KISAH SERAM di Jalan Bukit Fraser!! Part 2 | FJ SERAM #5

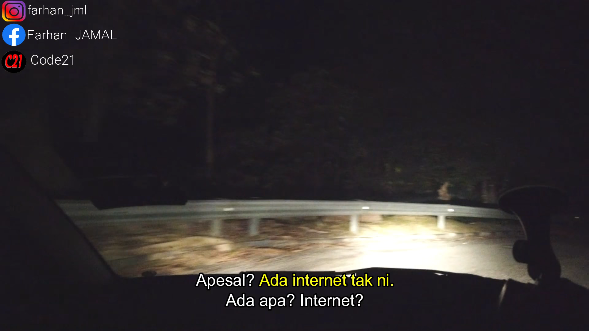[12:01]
ini bingg dah lepas simpang simpang kalung pun rauk 250m depan ni depan yang tu dia punya papan tanda okey dah sampai ke simpang dia ni
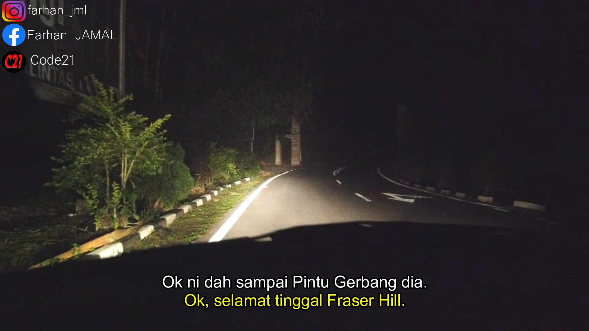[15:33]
ok selamat tinggal pintu gerbang ok ini pintu gerbang selamat datang ke negeri Selangor Fraser Hill ni Pahang selamat pagi Selangor maksudnya Selangor Pahang sepadan Selangor I'm back Selangor
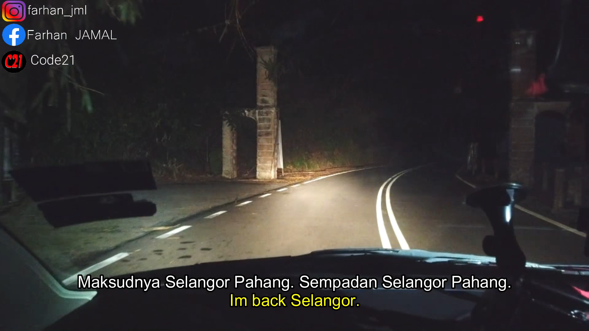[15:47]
ni jabatan gantung ni jabatan gantung tadi